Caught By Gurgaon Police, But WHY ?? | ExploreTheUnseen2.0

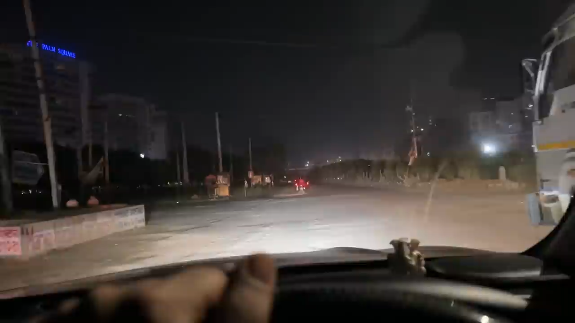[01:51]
भई पहारा साइकल इठानी पा रहा था फिए लड़ खड़ा रहा था